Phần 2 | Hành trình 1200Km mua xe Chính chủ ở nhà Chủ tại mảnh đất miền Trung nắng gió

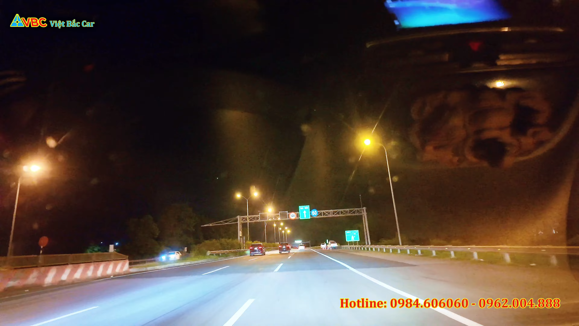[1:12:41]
Đấy, chú xe con dính trưởng đây rồi. Con biển 30H. Đấy. Ok, bây giờ thì bắt đầu vào cao tốc Hà Nội Pháp Vân rồi, em di chuyển về Thái Nguyên. Đấy, các bác theo dõi nốt trong vòng 1-2 phút nữa thì sẽ biết được rằng là mấy giờ em về đến Thái Nguyên nhá. Đấy, đường cao tốc Hà Nội cao bồ lên Hà Nội này thì nó có hai làn như này. Đấy, và một làn khẩn cấp bên cạnh.
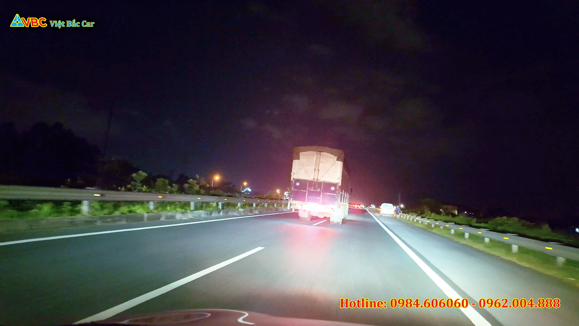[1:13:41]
Thế nhưng mà có con xe máy bị tai nạn đây. Em mình em vừa gọi điện xong. Em bảo là đi né sang lề bên phải đi. Không là cái xe nó nằm ở phía cái lề bên trái đấy, cao tốc là rất nguy hiểm. Sơ sẩy không nhìn thấy là vớ vẩn là trèo lên nó. Nhưng sao lại có cái xe máy ở trên đường cao tốc này không biết.
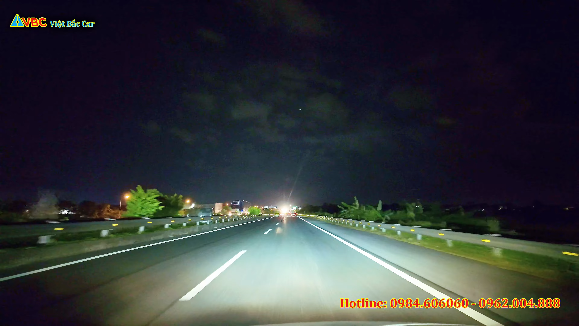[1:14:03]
Vừa nãy nói về cái việc là xe máy đi trên đường cao tốc xong, bây giờ lại có cái xe máy tai nạn ngay ở cái lề bên trái của thuộc đường cao tốc, thuộc làn ngoài chứ, làn 100 chứ. Thế mới nguy hiểm các bác ạ. Đấy. Ở đây thì em đã về đến nút giao vực vòng các bác ạ. Đây. Nút giao vực vòng. Đấy. Sau đó là một lát nữa thôi là em sẽ nối vào cao tốc của cầu cái gì ạ? Hà Nội cầu Rẽ đấy. Wow, em đã về đến trạm dừng nghỉ ở trên đường cao tốc Hà Nội Thái Nguyên.
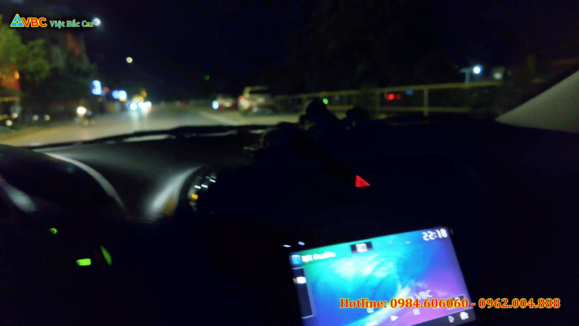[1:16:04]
Em cũng đã về đến đường Việt Bắc và đây là quán Bilat các bạn ạ.